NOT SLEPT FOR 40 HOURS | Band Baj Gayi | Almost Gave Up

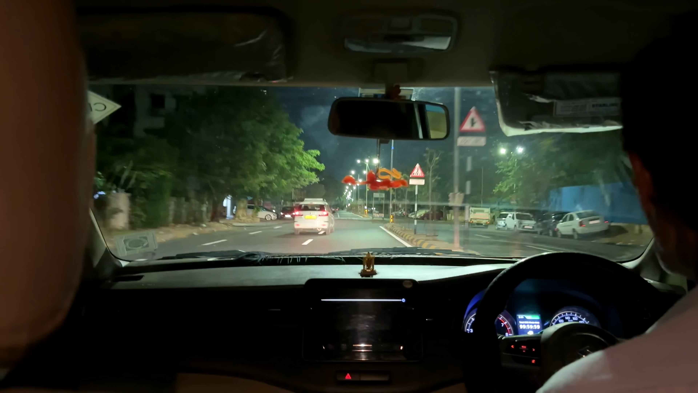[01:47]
और ये जो आगे गाड़ी जा रही है उसमें बाकी का सामान और मम्मी उसी गाड़ी पे.